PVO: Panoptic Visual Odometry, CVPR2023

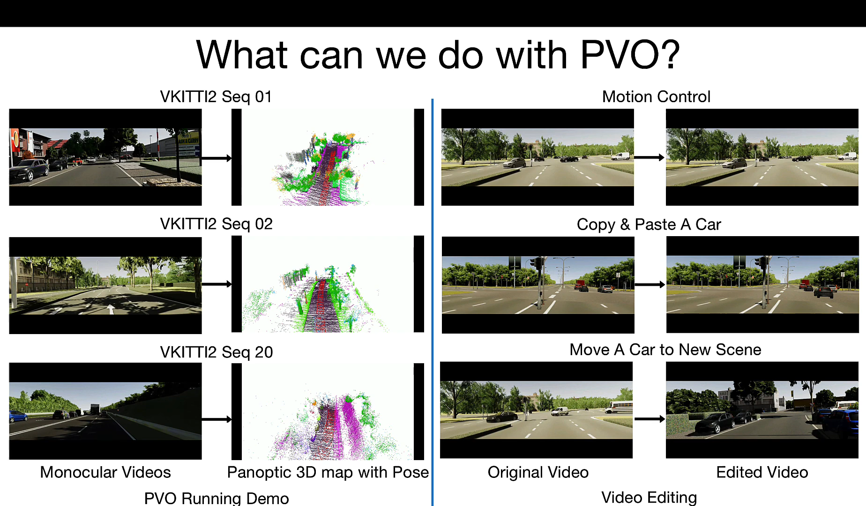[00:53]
copying and pasting a new car, or copying dynamic objects from the original video to a new scene. Two tasks are proposed to model the geometry and motion of scenes, namely visual odometry, DO, and video panoptic segmentation, DPS. In particular, visual odometry takes monocular video as input and estimates the camera pose for each frame. It needs to recognize the dynamic objects of the video. In contrast,
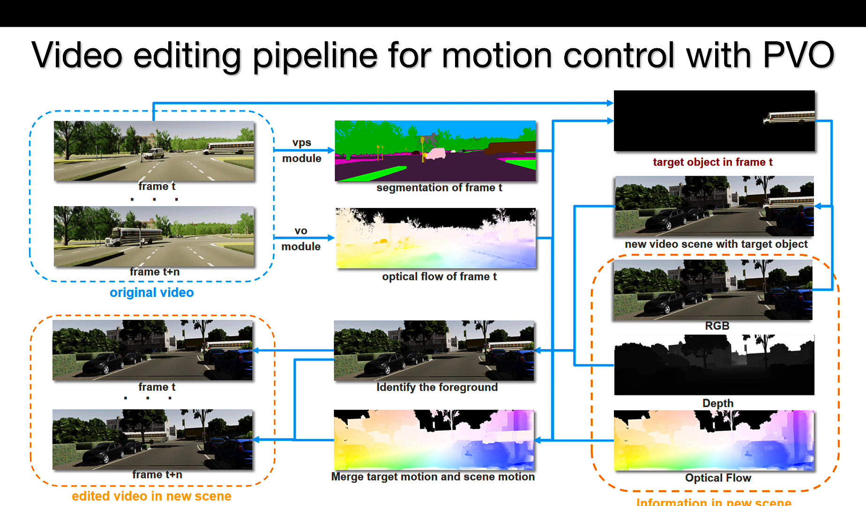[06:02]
we merge the motion of the selected object of the original video and the new scene motion. Finally, we can warp our target object into the next frame. This is an example. Compared with the baseline, PVO can obtain more realistic editing effects.